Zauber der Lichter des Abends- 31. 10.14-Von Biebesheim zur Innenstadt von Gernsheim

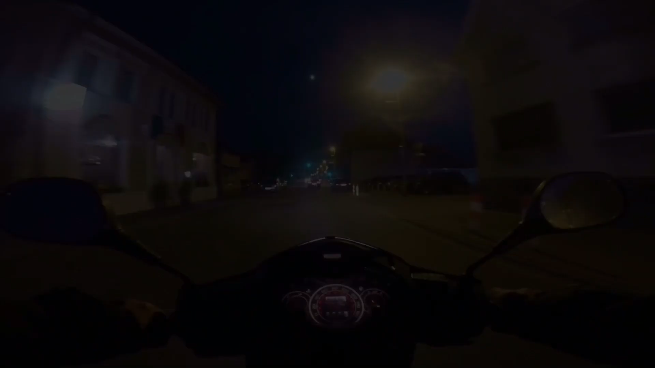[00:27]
Das ist natürlich auch eine Herausforderung für die Kamera,
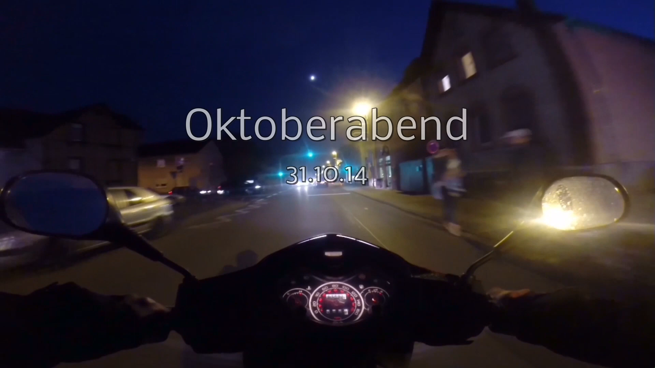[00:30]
weil wenn ein Sensor dann ein bisschen mehr packt, fängt es an zu rauschen. Man muss dann eventuell noch ein bisschen nachbearbeiten, aber gut. Irgendwo kommt eine ganz besondere Stimmung halt raus und das habe ich an dem Abend versucht. Die Aufnahmen außerhalb des Rollers, also ich bin auch ein bisschen durch die Gegend gelaufen,
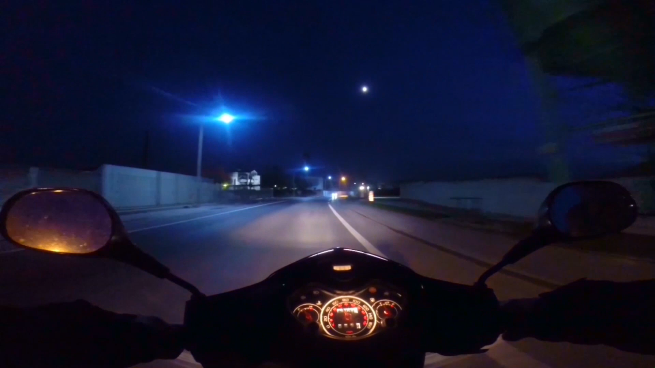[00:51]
habe ich mit meiner Sony AX100 aufgenommen. Ja, da ist halt wirklich der Sensor extrem lichtstark, das merkt man dann schon zum Unterschied zu einer GoPro.